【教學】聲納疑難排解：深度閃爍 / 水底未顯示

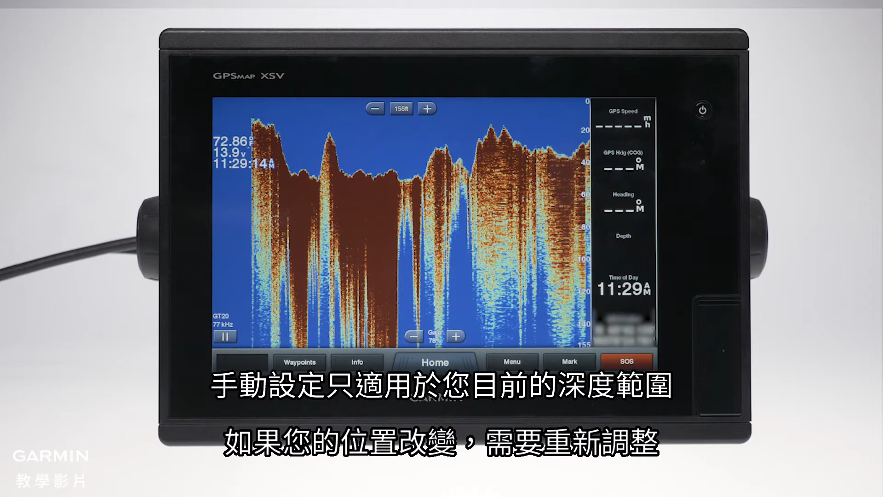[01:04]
Manual settings are specific to your current depth range and will need to be adjusted if your location changes. The first setting is to adjust your range settings. Tap menu. Tap range settings. Here you can set the bottom level of the screen.
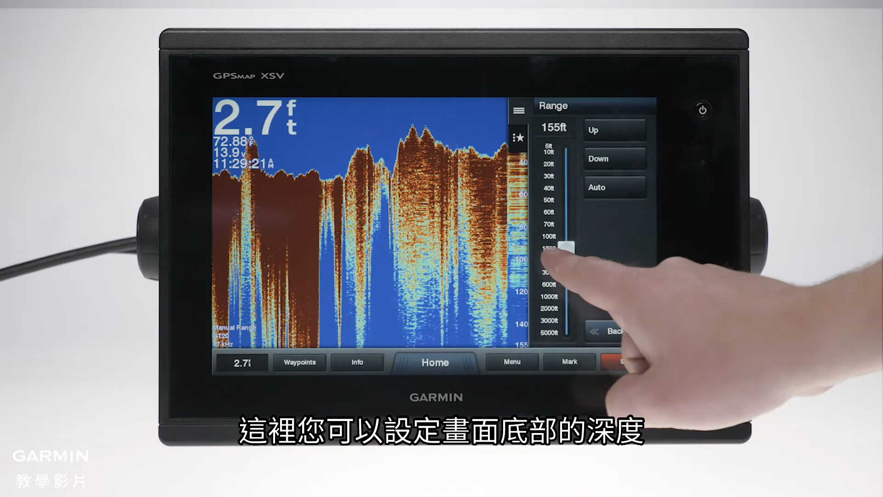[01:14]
On screen: depth 2.7 ft
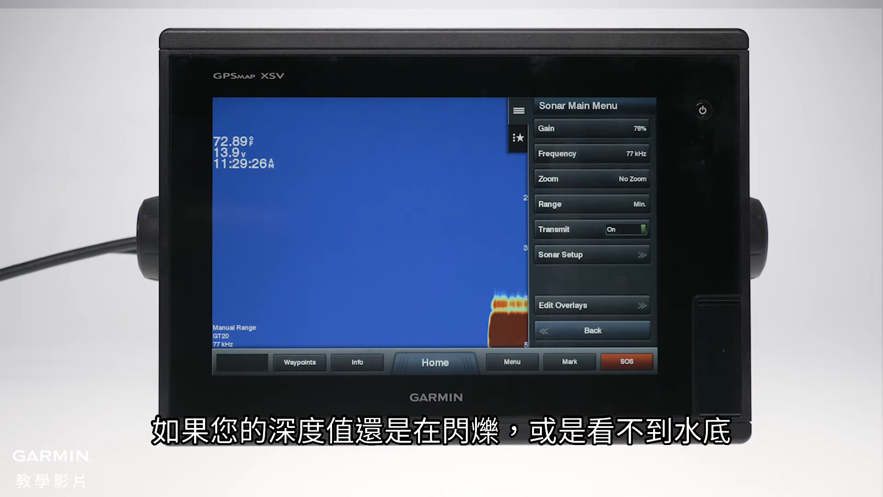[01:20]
If you are still getting a flashing depth or not seeing a bottom, you will need to access the menu to configure the frequency settings.
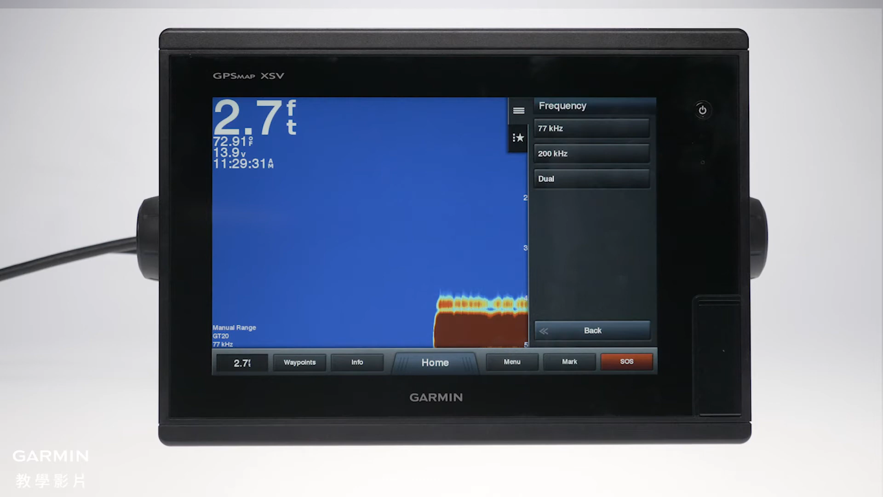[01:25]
On screen: depth 2.7 ft
The frequencies vary depending on the equipment that is being used. The higher frequencies perform best at shallow depths, high speeds, and rough sea conditions. The lower frequencies perform optimally in deep water as they offer better deep water penetration.